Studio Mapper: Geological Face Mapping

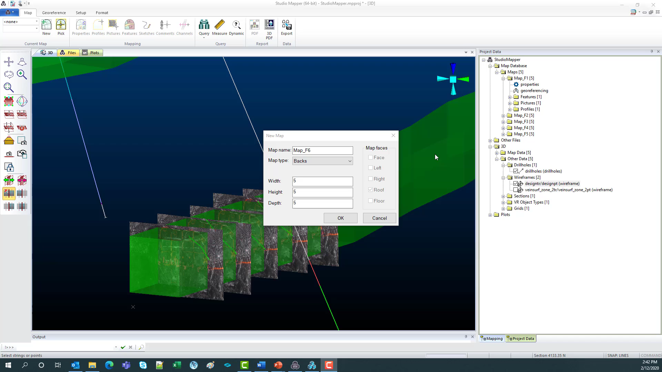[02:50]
From here you get a pop-up box which asks you for your map name which would be pre-configured in your file. You've got the choice of what map you'd like to create. So today we'll do a full heading and what you can see on the right hand side here is it checks on the types of areas in the heading that you'd like to map on.
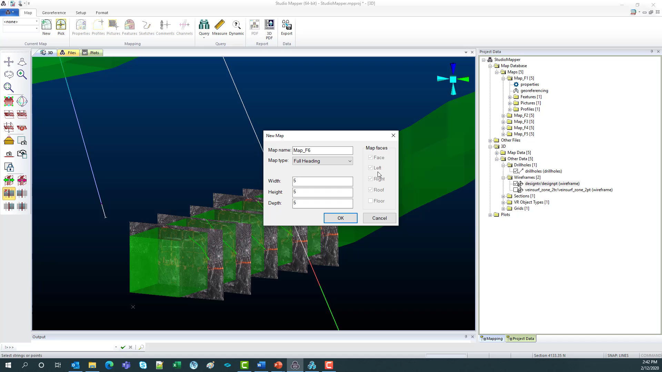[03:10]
Next there's width, height and depth and I'll just keep that at a 5x5x5 and click OK.
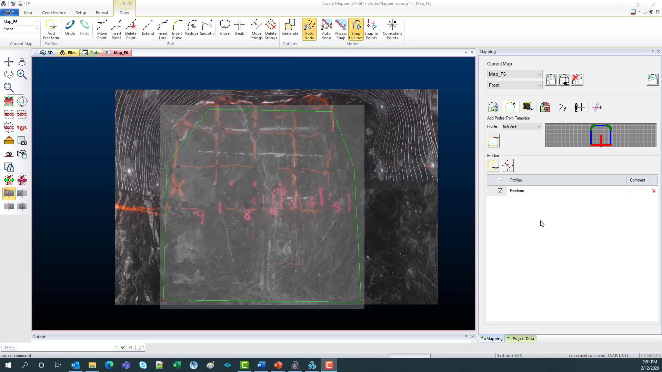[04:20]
So I'll just draw a few points around the screen. And now we've got our new profile. Next I'm going to add in some features. So up the top here we've got this features tab. I'm also going to turn on a grid just so we can see where we are. So this has one meter intervals, which is great for long wall maps. So I'm going to go add contact under this geology section here. And I'm going to make sure my auto node is turned on. So this has been designed for the use on a touchscreen device.
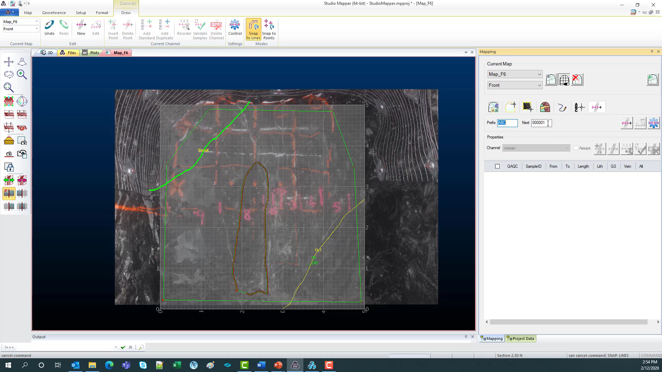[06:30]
Next is the channel sample. So first thing to do is to make sure your prefix is starting with your first sample. I'll just keep it at number one, hit new channel, just go first, starting here, last channel point there. And you can move this up and down, you can move these points back and forth. If you want to be more exact, you can also type in into these from to length boxes over here.
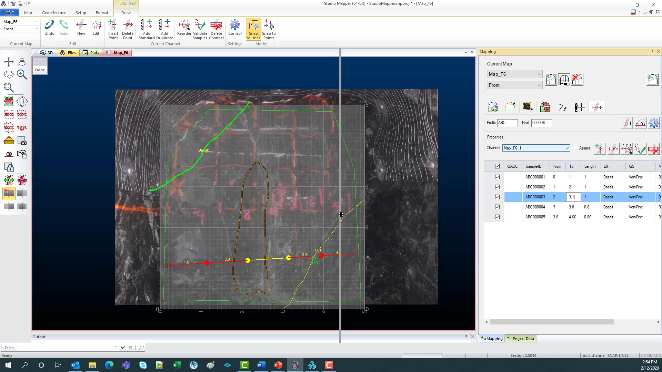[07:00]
Next, we've got the fields that are included on this drill hole. So this is where you would add in your logging. I'll just change any of the fields here.
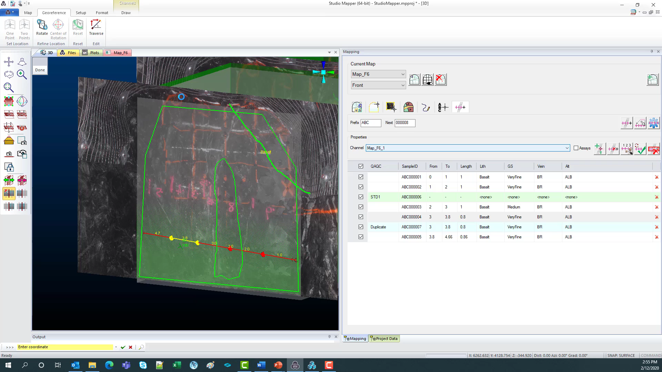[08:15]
So now all of the strings, drill hole and photos have a real world XYZ coordinate on them.